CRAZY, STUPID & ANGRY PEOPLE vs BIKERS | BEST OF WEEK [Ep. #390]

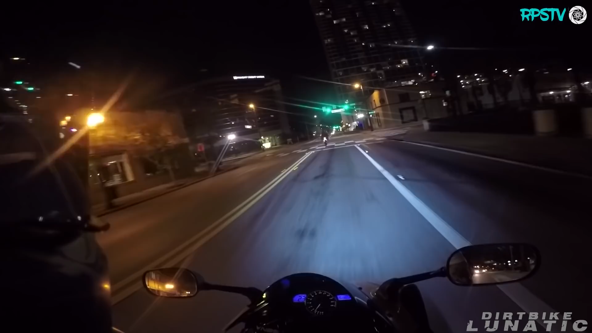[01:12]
This man got really mad after this biker got safely in front of him. I don't know if he waved or flipped me off. Hey, you got a problem?